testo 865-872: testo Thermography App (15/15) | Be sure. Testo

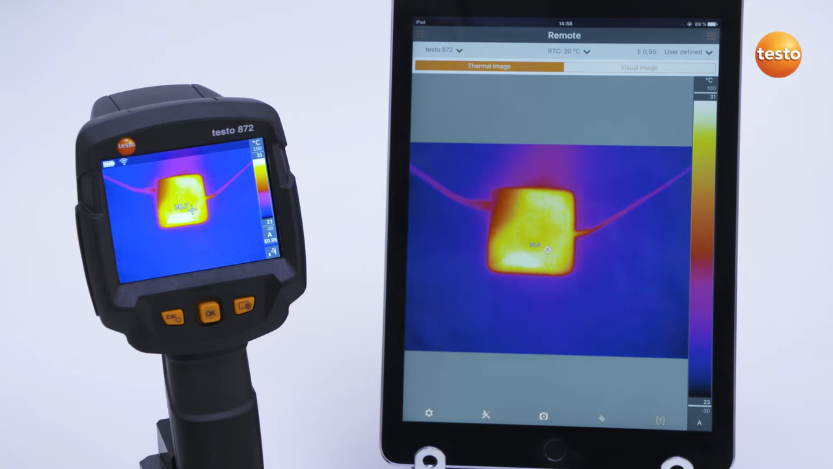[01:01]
If you switch to the remote function, you can control the imager remotely and operate all the imager functions by app. In the gallery, images can be imported, processed, and exported. In the top right, you find the settings, where you can call up the instructions again.